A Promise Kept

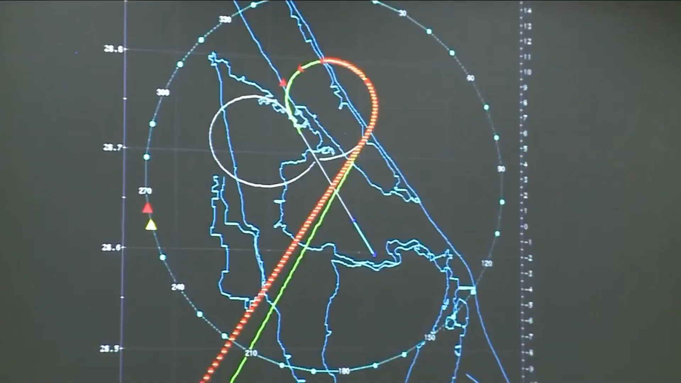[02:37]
Used to monitor and control the Orion spacecraft and the liftoff of the Space Launch System.